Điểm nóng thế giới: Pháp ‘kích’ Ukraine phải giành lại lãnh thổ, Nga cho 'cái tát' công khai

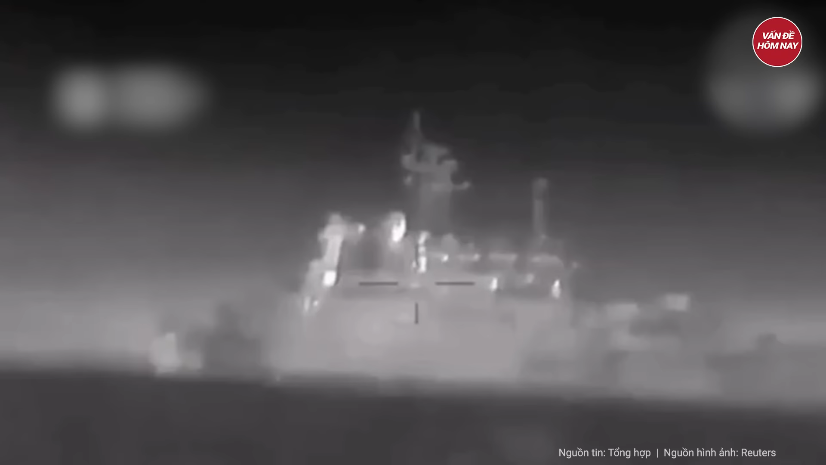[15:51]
Ở mặt trận trên biển, Ukraine cũng tuyên bố đã đạt được một số thành công trước lực lượng Nga. Ukraine đã sử dụng tên lửa do NATO cung cấp để tấn công các tàu hải quân ở Biển Đen.
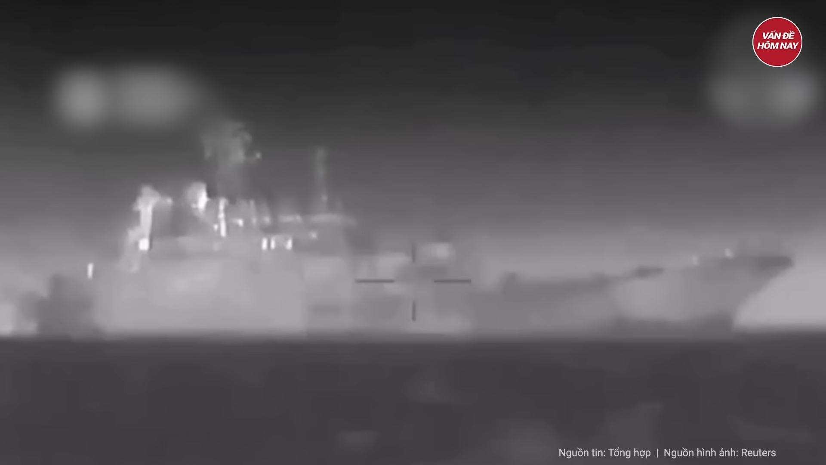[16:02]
Cụ thể, lực lượng Ukraine đã tấn công một tàu hải quân Nga ngoài khơi Crimea với sự hỗ trợ của một số phương tiện không người lái trên biển. Những sự cố tương tự đã xảy ra trong suốt cuộc xung đột, với vụ tấn công lớn nhất ở Kiev cho đến nay là tàu Moskova. Tàu của hạm đội Biển Đen Nga bị chìm vào ngày 14 tháng 4 năm 2022.
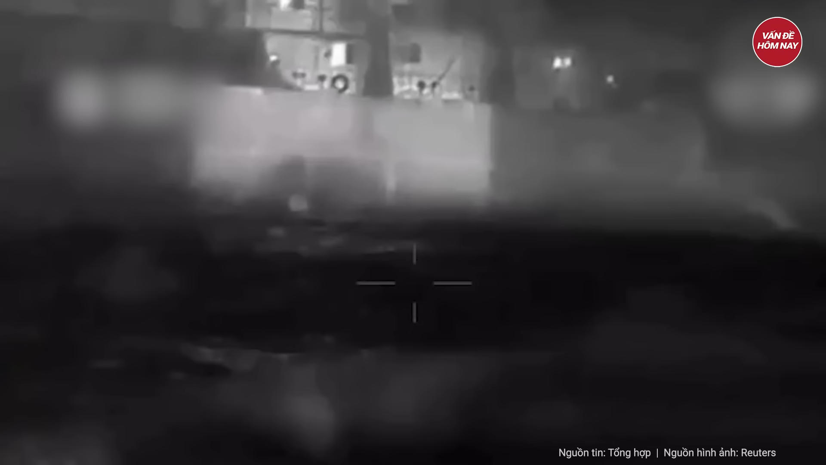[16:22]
Một số cuộc tấn công có liên quan đến các tên lửa hành trình bề mặt không đối không.
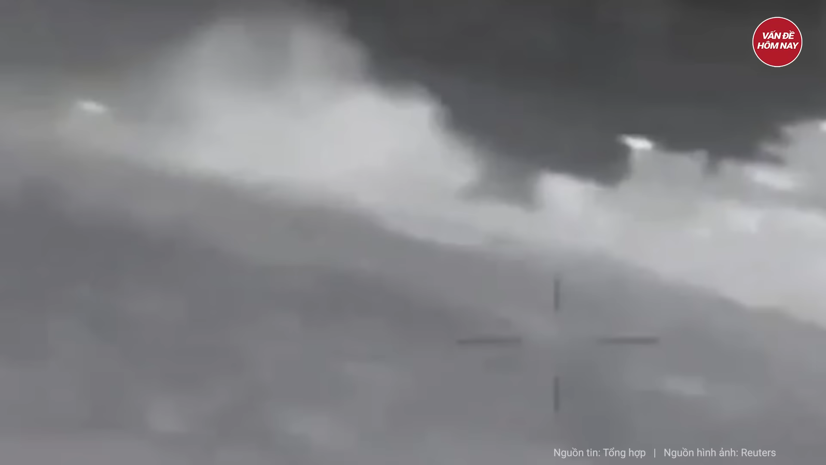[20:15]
Trong bối cảnh bế tắc trên chiến trường do thiếu đạn dược và nhân lực, Ukraine tăng cường tấn công sâu vào đằng sau chiến tuyến của Nga, nhắm vào tàu chiến,